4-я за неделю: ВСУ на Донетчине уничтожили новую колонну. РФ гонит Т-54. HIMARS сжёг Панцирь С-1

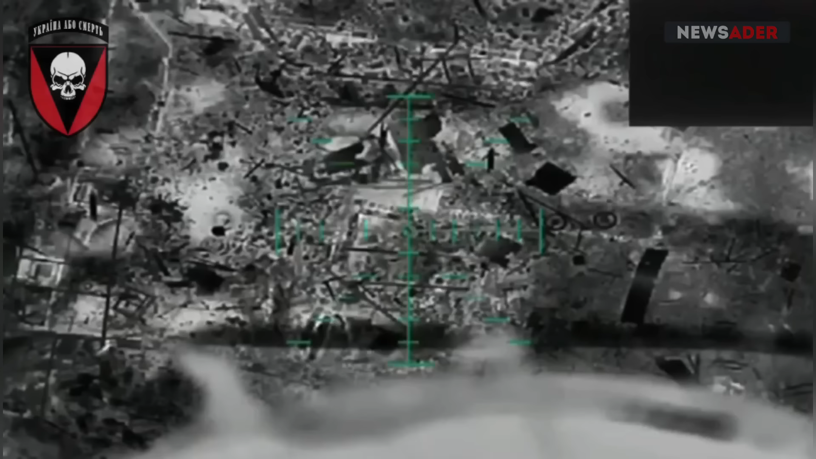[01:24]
Это видео от 72-й бригады ВСУ, известное как «Черные запорожцы».
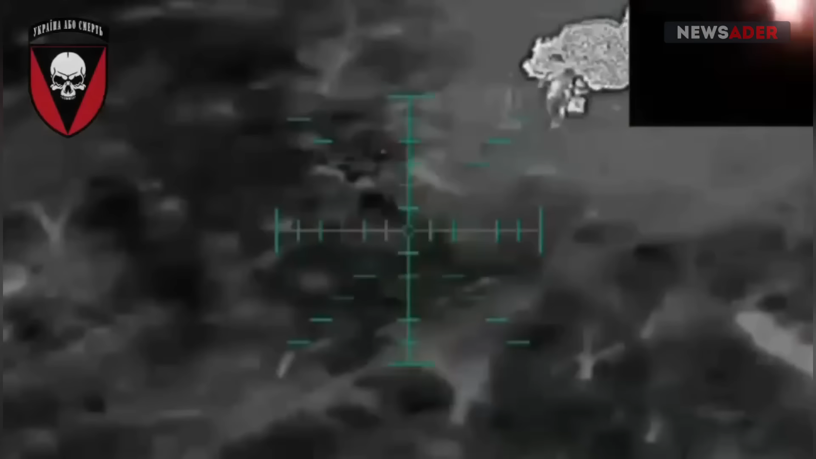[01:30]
В кадре недавняя серия сбросов тяжелых гранат на позиции противника и его бронехлам.
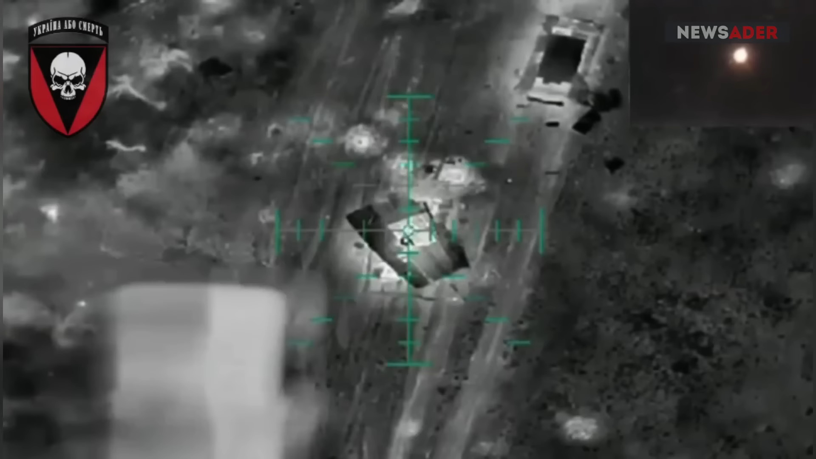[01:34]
Однако самый интересный кадр здесь это уничтожение танка типа Т-54 или Т-55. Дело в том, что это очень старый танк, и это далеко не первое появление такого старья 70-летней давности на вооружении интервентов. Но ранее они тянули подобный старый металлолом на менее приоритетные направления вроде того же Харьковского.
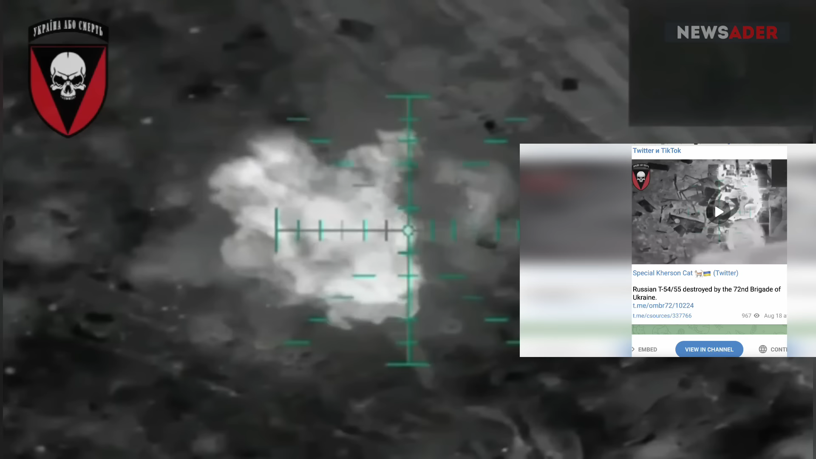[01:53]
А теперь эти горшки показались на Донеччине, приоритетном для России направлении.
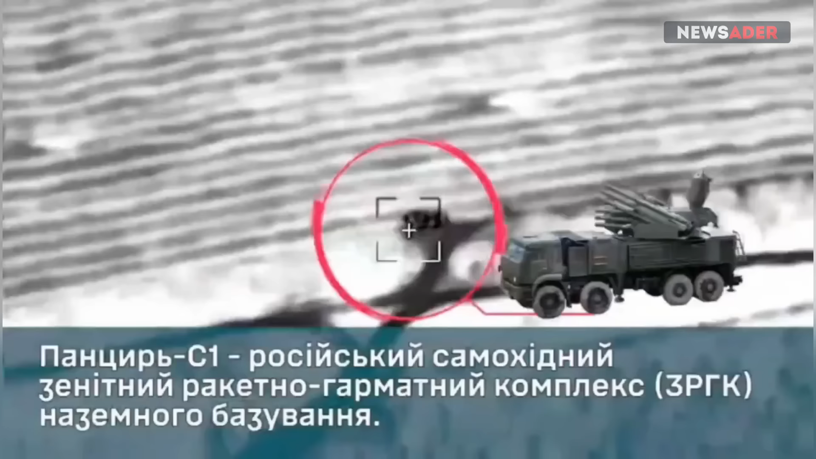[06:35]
Видео прямо перед вами. Разгромлен этот самый «Панцирь» там был посредством «Хаймерса» при корректировке с разведывательного дрона ВСУ.
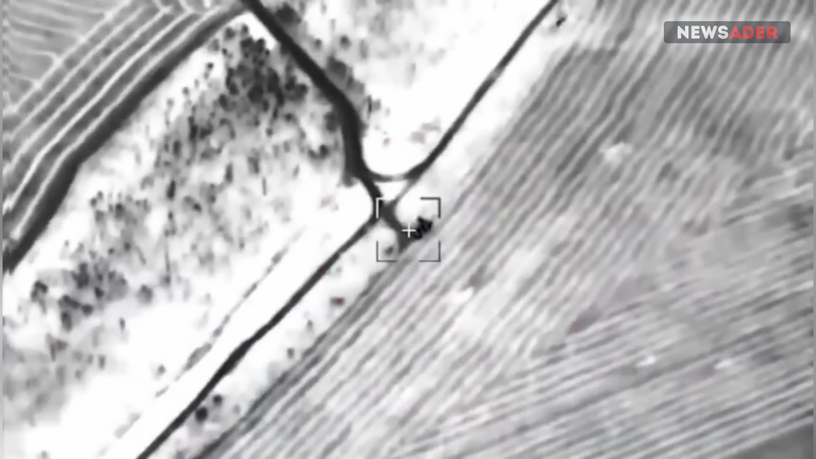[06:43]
Ни реактивные снаряды, ни беспилотник в очередной раз не были сбиты или подавлены российским ПВО и РЭП,
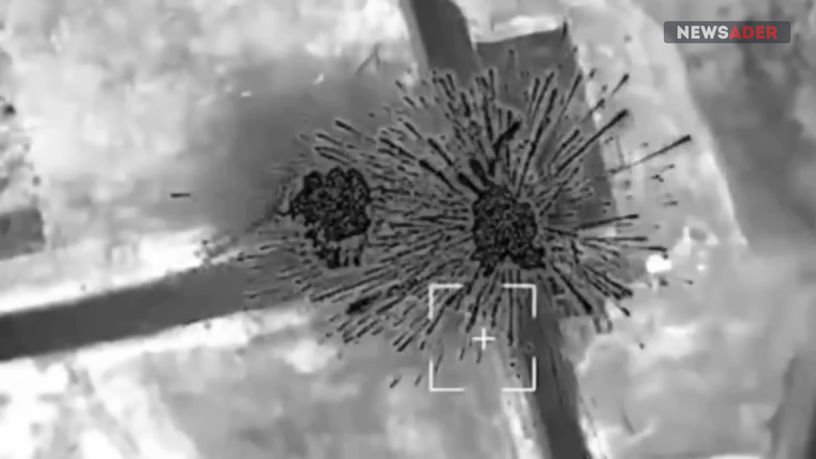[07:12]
Возвращаясь к локации, где был поражен «Панцирь», еще раз подчеркну, речь идет именно о тылу, ну, по крайней мере, может быть, о переднем тылу, но точно не о передовой, где они могли бы легко стать добычей в ПВО «Камикадзе».
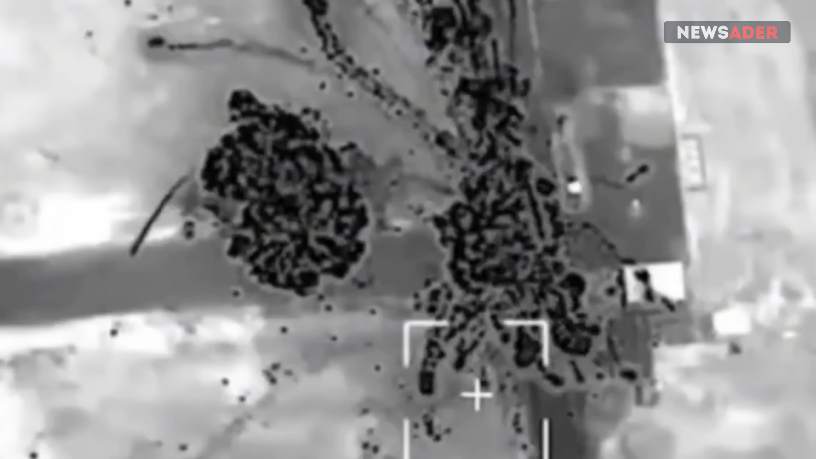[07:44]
Корпусом, который, как в данном случае, разрывается при попадании GMLRS на тысячу частей.